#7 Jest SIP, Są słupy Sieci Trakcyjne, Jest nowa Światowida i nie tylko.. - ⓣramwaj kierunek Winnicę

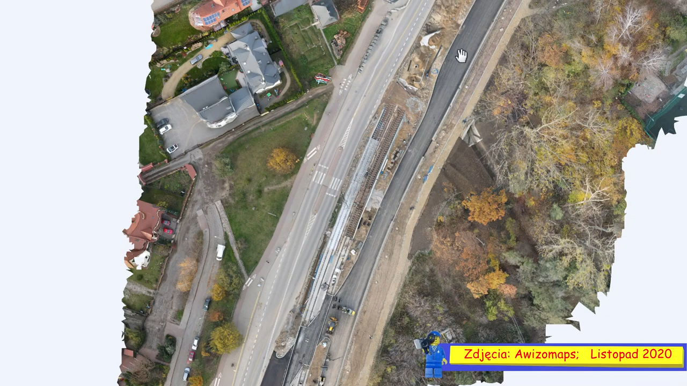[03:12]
Natomiast jezdnia się tutaj kończy I stąd się ciągnie dalej Tutaj ulica właśnie Światowida Do ulicy Dzierżgońskiej I na razie tak to wygląda Tutaj nic już nie ma Tu mamy to rowisko Ono się całkiem nieźle też pociągnęło już dalej I